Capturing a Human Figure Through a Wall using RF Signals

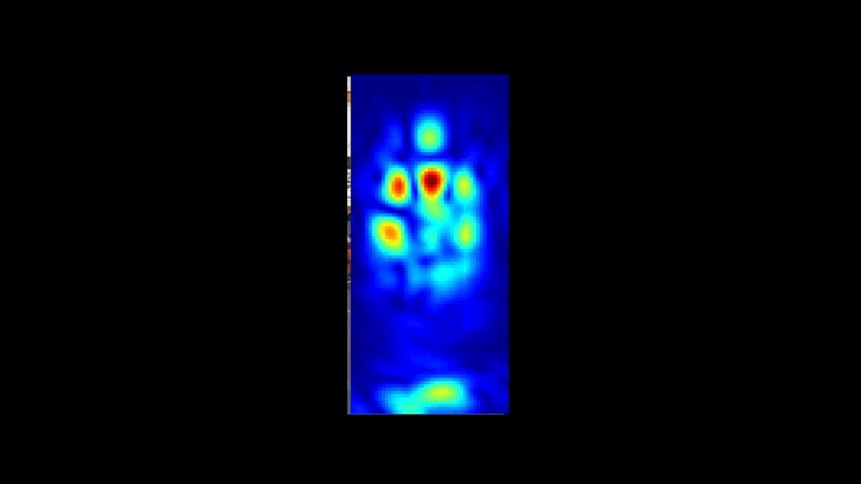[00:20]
In particular, the output on the right shows the background in navy blue and the various human body parts in red, orange, and yellow.
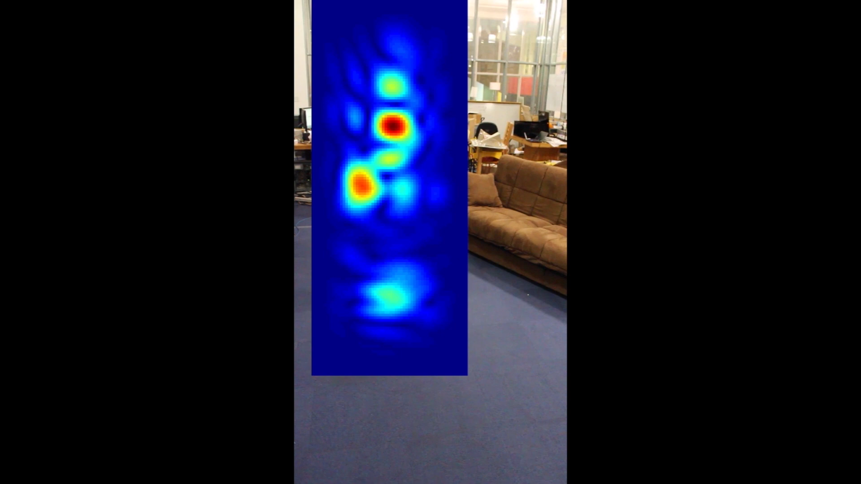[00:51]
At different points in time, different parts of the human body reflect the signal and the device captures multiple snapshots at various points in time.
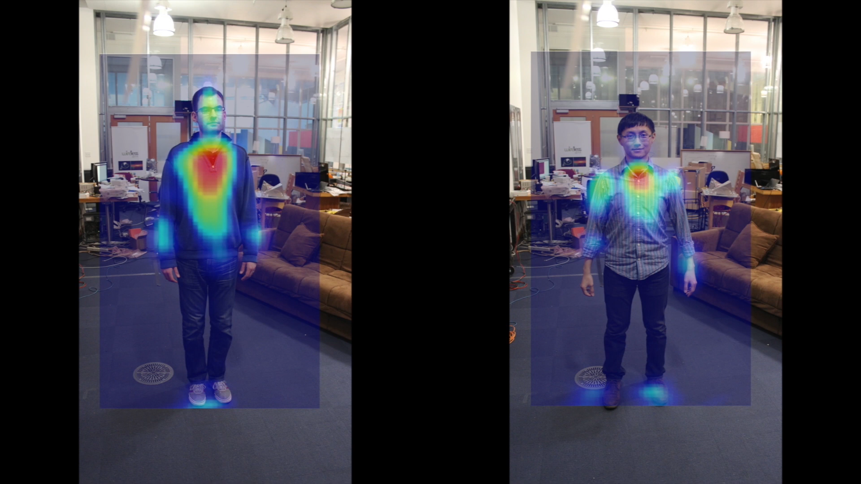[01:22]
And this is the output of our device. By training on different subjects, we can use a classifier to distinguish between them.